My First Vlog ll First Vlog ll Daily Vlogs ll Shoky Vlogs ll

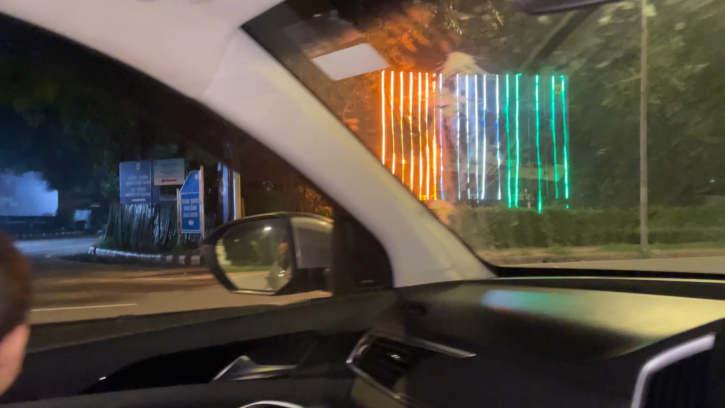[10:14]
आगे इंडियागेट के तरह यहां जेको फ्लैक बनाए हुआ है लाइटो से फ्लैक बनाए हुआ है भी इस वक्त निगलें इंडियागेट से और इहां लाइट बंद कर वें पूरी अप्टोशें